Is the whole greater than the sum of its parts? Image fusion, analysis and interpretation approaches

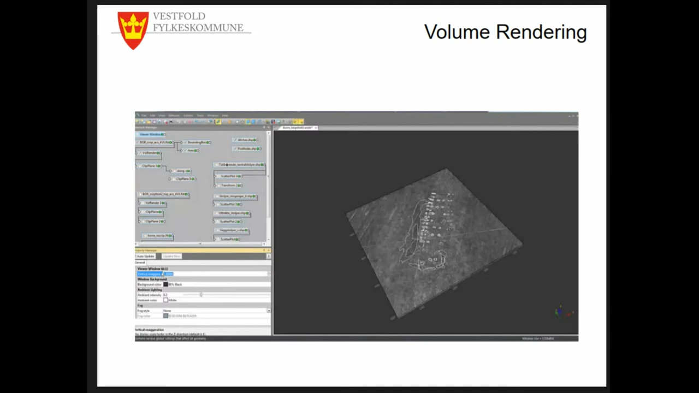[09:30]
that you use for mapping per se but for getting a better idea of your data sets and what you can do is exaggerate the data to kind of understand
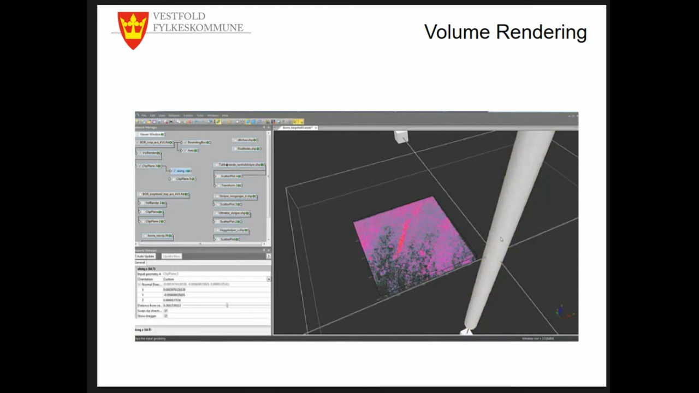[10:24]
feature that I really find useful is that you can cut through it any way you want so horizontal, vertical, but every angle that is useful for you you can actually set and if you for example want to look at the backfill of a post hole
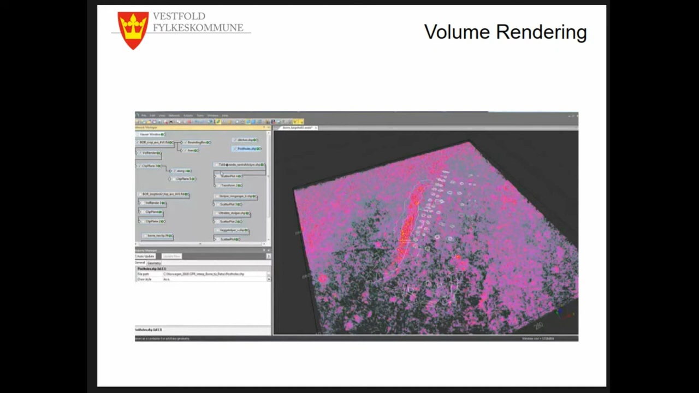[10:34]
so basically the section then it's quite helpful to load vector data that you have acquired by a preliminary interpretation of your hole so to orient yourself within the data set and then you can simply cut through your data block
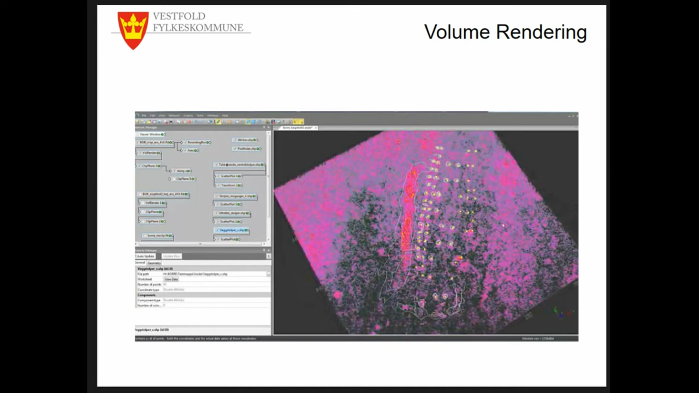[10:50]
towards your respective post hole and look at the backfill I have shown that here it's just taking a second
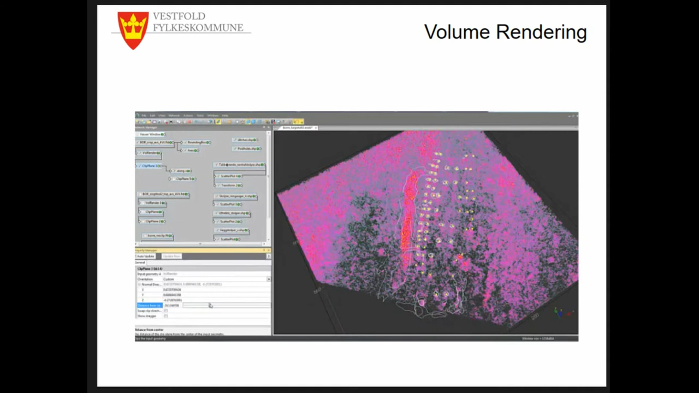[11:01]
so you simply slide through your post hole and then look at the backfill
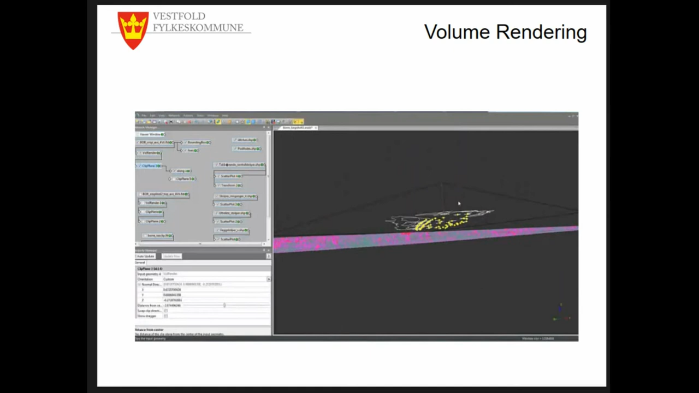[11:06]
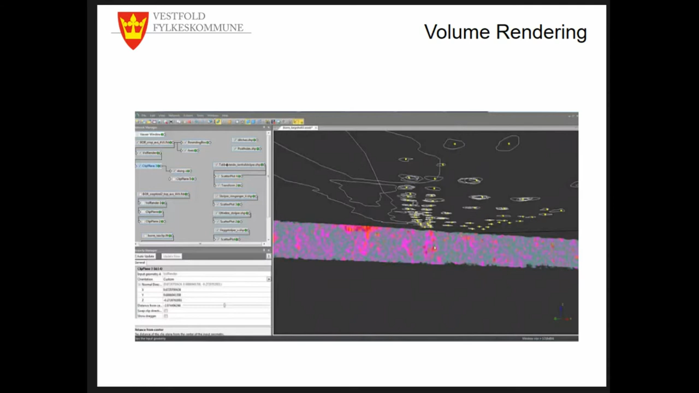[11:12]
that you can see here in this case we've seen that the backfill is very heterogeneous which was a bit surprising for us and it gave us a little bit more information on the holes